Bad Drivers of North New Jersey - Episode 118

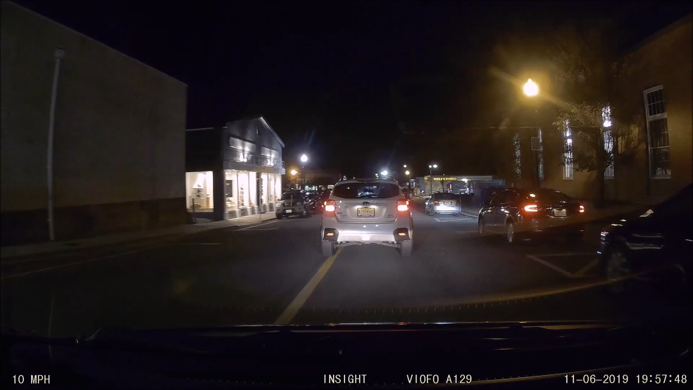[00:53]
Just come right out into, you know, he had a stop sign and he didn't care about right of way or anything.
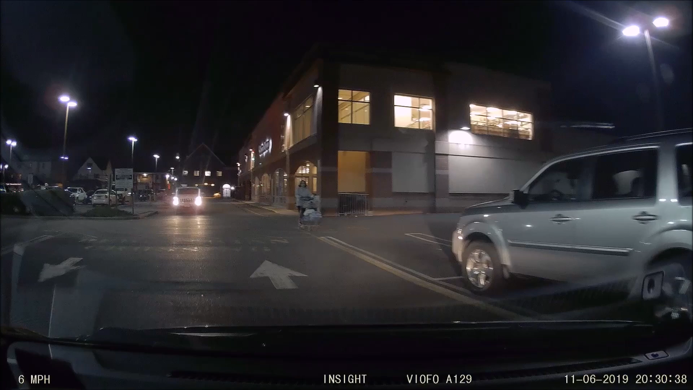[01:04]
Wow. That was extremely stupid and brave.
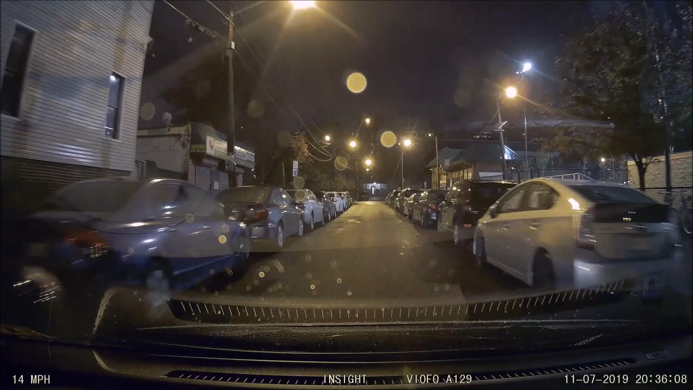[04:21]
Garrison Street. Idiot. Called back twice for not because they didn't signal and they blocked my ability to proceed to the intersection. Honks back twice.
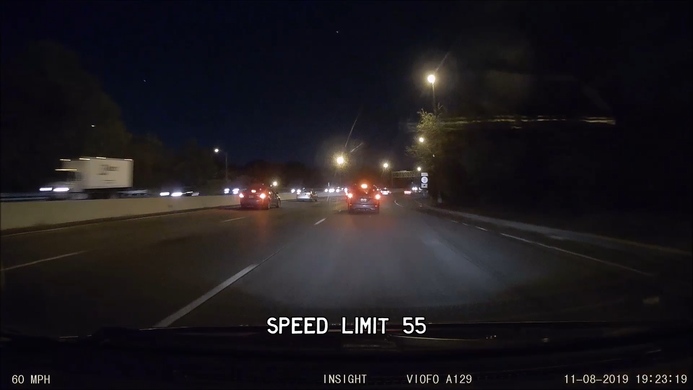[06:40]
Keep left at the fork. Of course. It's the exact type of driver expected to do something like that. Continue.